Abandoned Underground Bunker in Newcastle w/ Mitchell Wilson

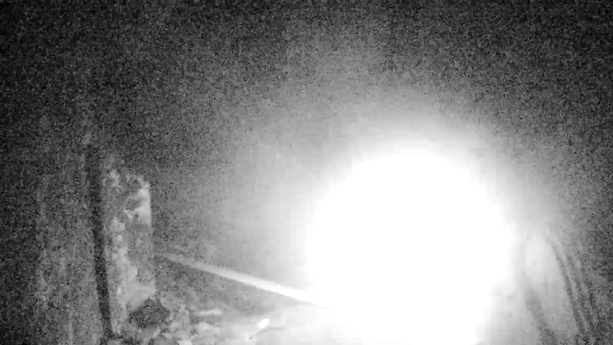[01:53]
It's grainy. It's not just grainy down here, it's literally just another...
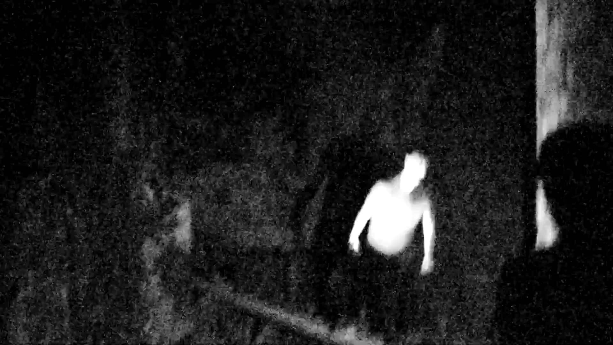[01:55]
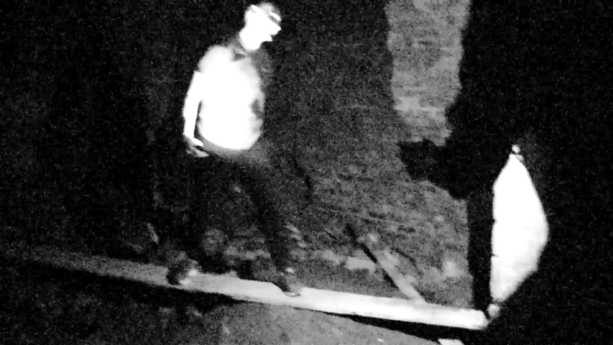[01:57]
It's a wheelbarrow, and a little hole as well.
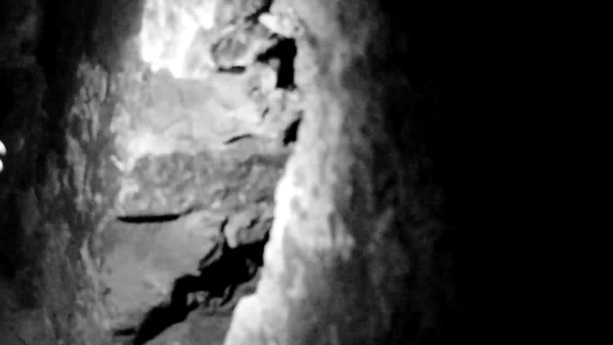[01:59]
It's just chilling. Oh my god, there's bear smack heads in here. No, there's not really. I am sweating.
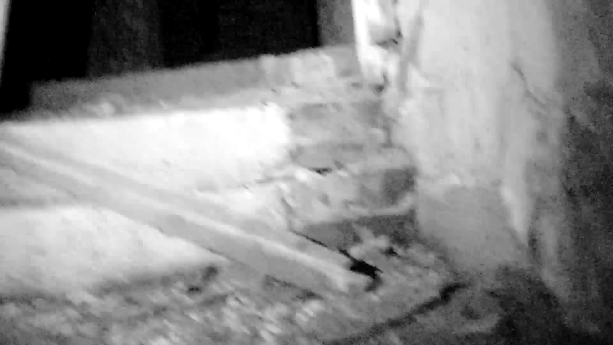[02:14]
I think that... Is that not blocked? I think it's blocked. No, there's stairs that go all the way up.
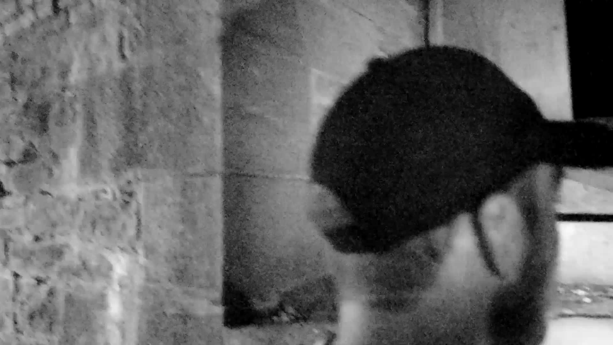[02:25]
Yeah. I'm not going to try and unblock this little big piece of wood. Yeah, okay.
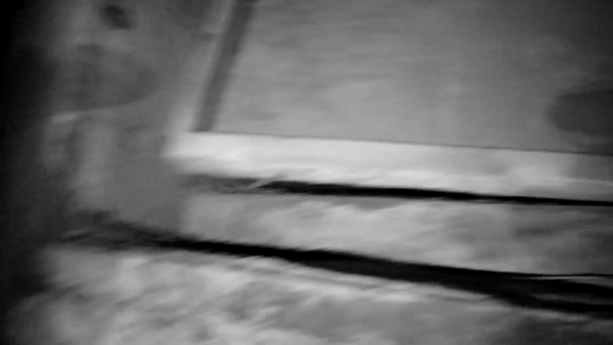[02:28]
Just collapse it.
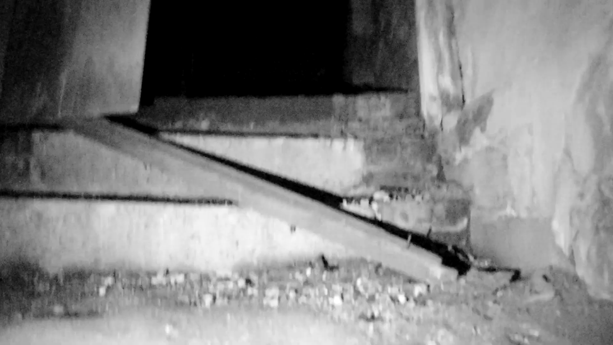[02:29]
That's it. Just go for this. You'll probably be able to get round into that from here. Go on, then.